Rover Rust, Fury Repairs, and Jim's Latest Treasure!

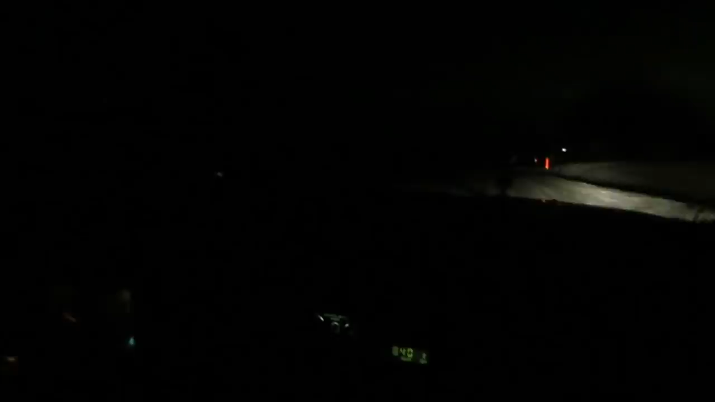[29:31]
I think so. I think so too, because that engine's been around since the 60s. Yeah, and it's got like a 4-2100 carburetor on it, which is nice. And it distributors at the front, which is really nice. Yeah. I think other benefits of it. I think it's got a Chevy turn signal stock thing. Yeah. What's this? Some guy's garbage can? Yeah, no ABS. That's alright.